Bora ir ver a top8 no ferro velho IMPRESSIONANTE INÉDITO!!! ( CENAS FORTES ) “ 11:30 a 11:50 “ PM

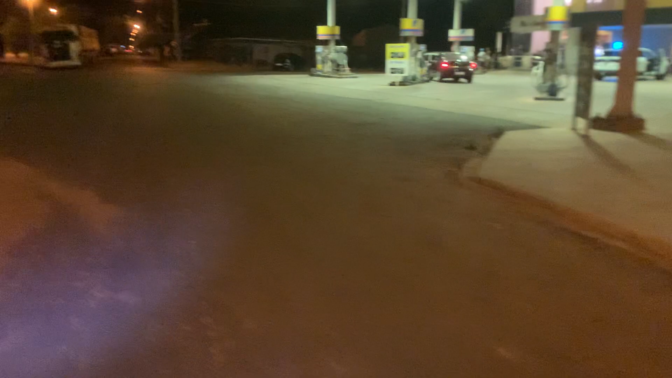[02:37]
Rotatória Posto Ipiranga Esse posto aí é do dono da LTM 16